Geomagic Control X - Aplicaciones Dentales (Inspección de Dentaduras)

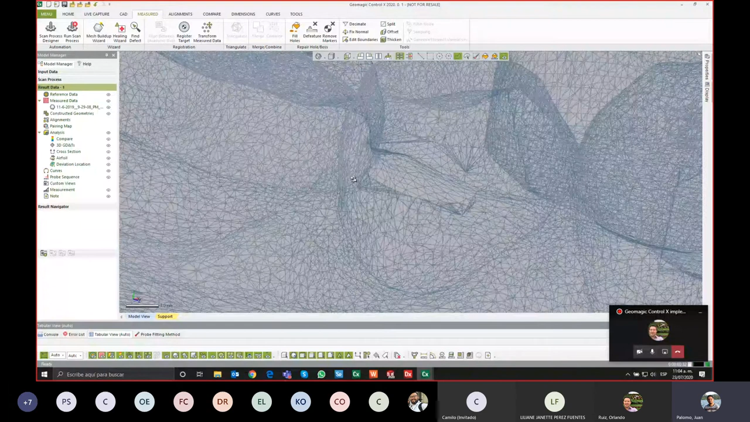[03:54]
triangula aquí un requisito es que esté triangulado en dado caso de que su escáner no les dé datos triangulados nosotros lo podemos triangular también tenemos esa herramienta pero eso sí es un requisito importante
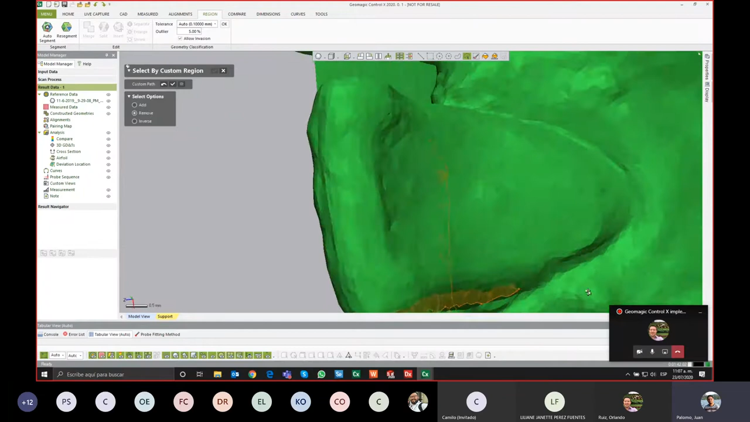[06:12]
esto lo que está de estos puntos para arriba es lo que va a seleccionar si lo hacemos en el lado contrario hacia el lado izquierdo sería en sentido contrario de la selección
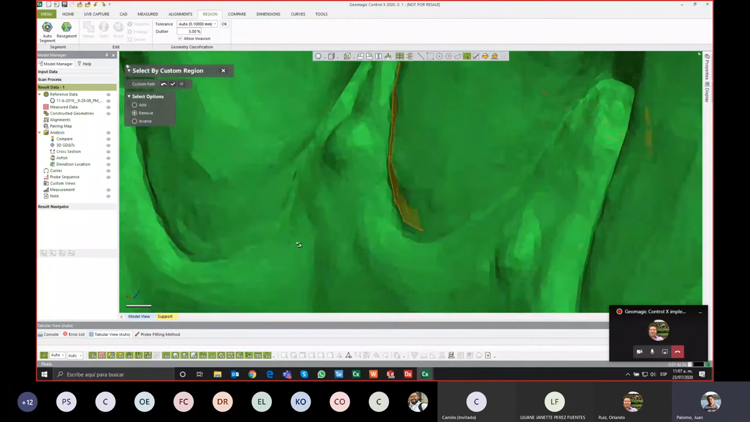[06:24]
aunque igual nosotros podemos invertirla en el cuadro de diálogo que tenemos flotando en la parte superior izquierda
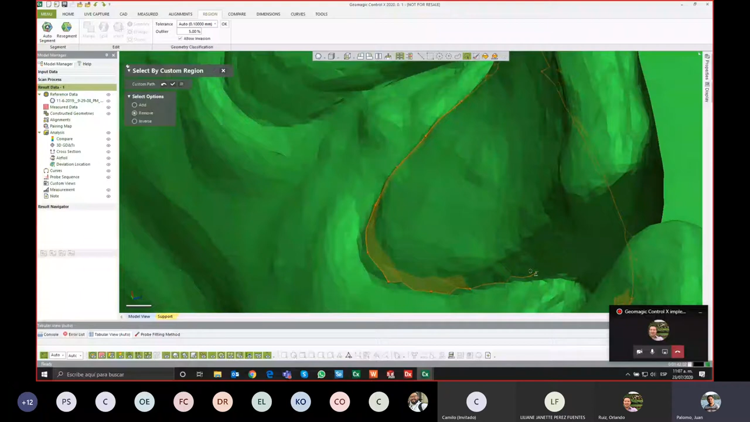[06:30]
aquí voy segmentando toda mi pieza dental
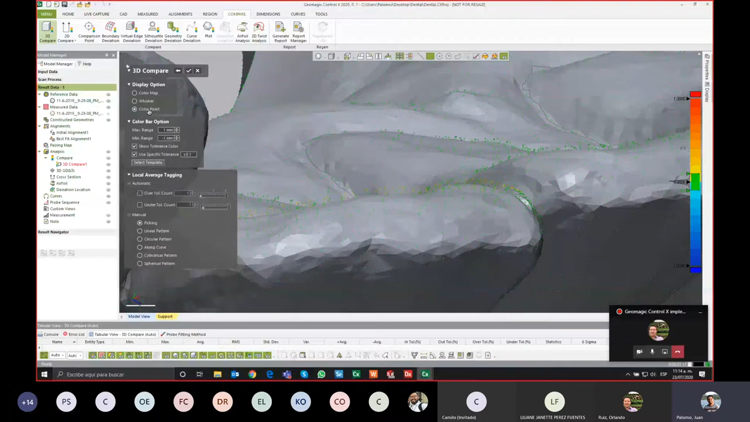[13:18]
points en la otra visualización que es la posición